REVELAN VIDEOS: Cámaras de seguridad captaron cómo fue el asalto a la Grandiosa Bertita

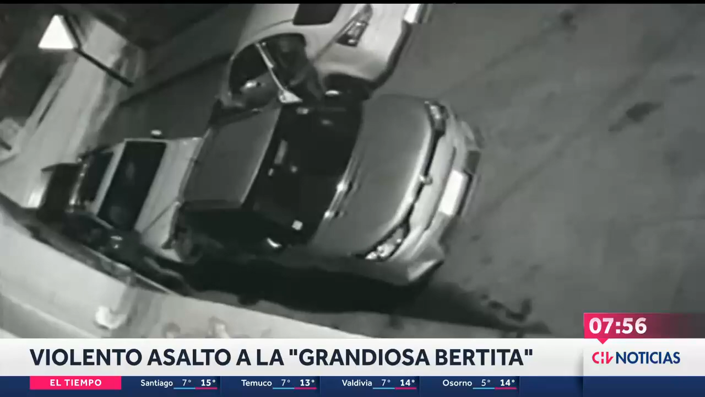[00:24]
el acceso principal finalmente a la vivienda. Intimidan en primera instancia a la hija que es priminalmente la persona que se les cruza en el camino y luego estos delincuentes se enfrentan con todo el grupo familiar.